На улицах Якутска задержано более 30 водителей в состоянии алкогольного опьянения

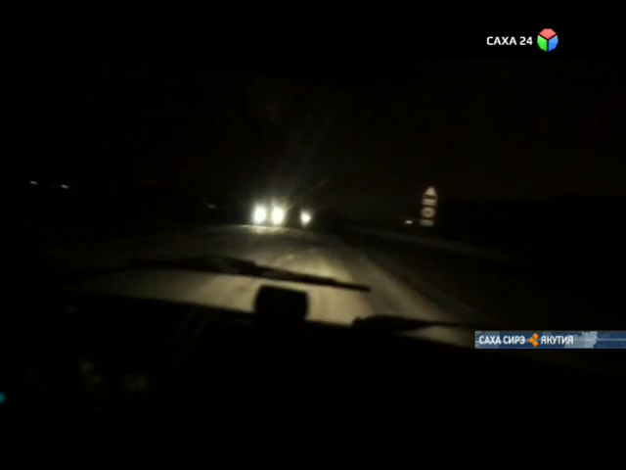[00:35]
Так, в Якутске, на Хатныряхском и Объездном шоссе почти отсутствует освещение.